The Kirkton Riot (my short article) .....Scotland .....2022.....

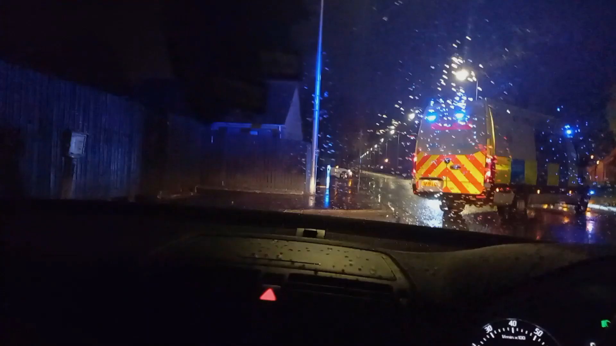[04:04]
Police just up ahead there. The Kirkton riot that Halloween night was reported to have kicked off around about tea time and lasted well into the night.